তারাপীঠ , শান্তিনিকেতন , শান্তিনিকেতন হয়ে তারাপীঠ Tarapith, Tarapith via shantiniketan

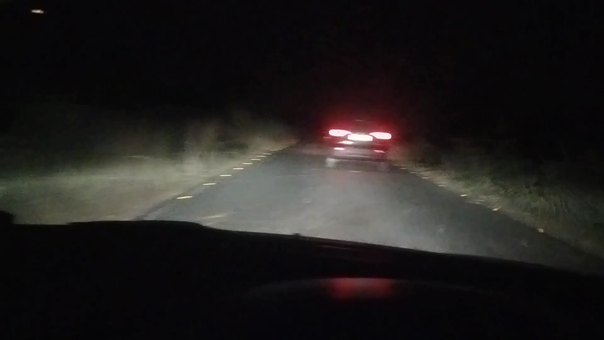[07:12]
চারপাশটা কিরম ঘন অন্ধকার দেখছেন, শুধু একটা দুটো গাড়ি ছাড়া আর কিছুই নেই, যতদূর চোখ যাচ্ছে শুধুই অন্ধকার। এরকম অন্ধকারে গাড়ি ড্রাইভ করতে আমার খুব ভাল লাগে।